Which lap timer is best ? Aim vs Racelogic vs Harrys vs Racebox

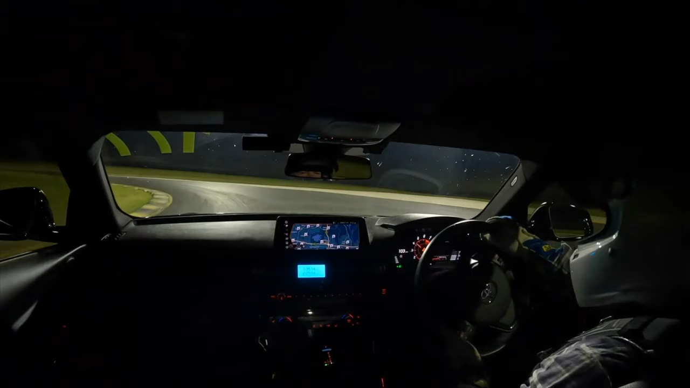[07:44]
so we have it programmed where a green led is 0.1 faster than your predictable
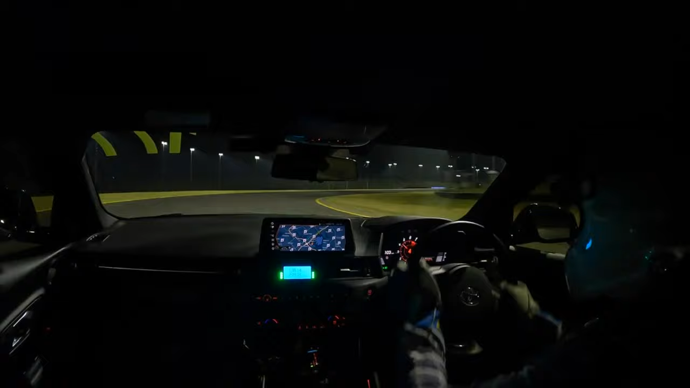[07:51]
or your best lap your best previous lap and if it's red then you're 0.1 seconds slower so it's a quick way to see how you're going while you're in the middle of of the lap without having to look at the screen pros and cons for the solo